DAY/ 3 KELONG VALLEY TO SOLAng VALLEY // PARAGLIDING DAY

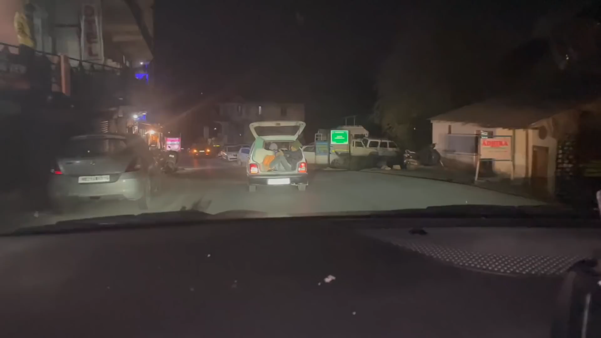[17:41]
इस देखहरे हो हमारे सामने मारूदी 800 आप देख रह Rs.
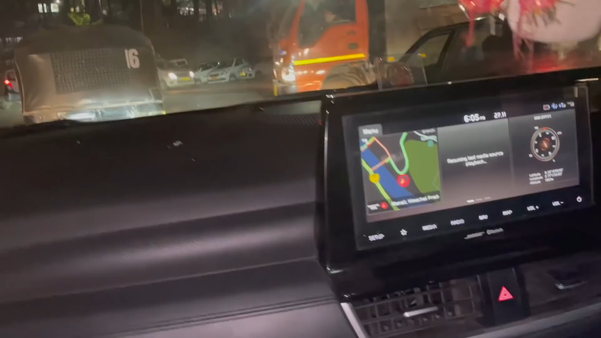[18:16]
यह उपर जा रहा है रास्ता माल रोड के
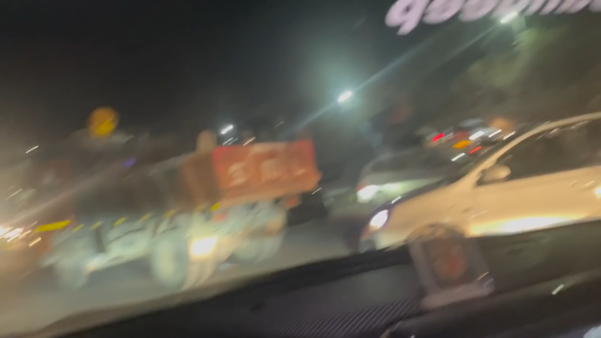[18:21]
लिए यह अपना नीचे जा रहे हैं कुल्लू मनाली के लिए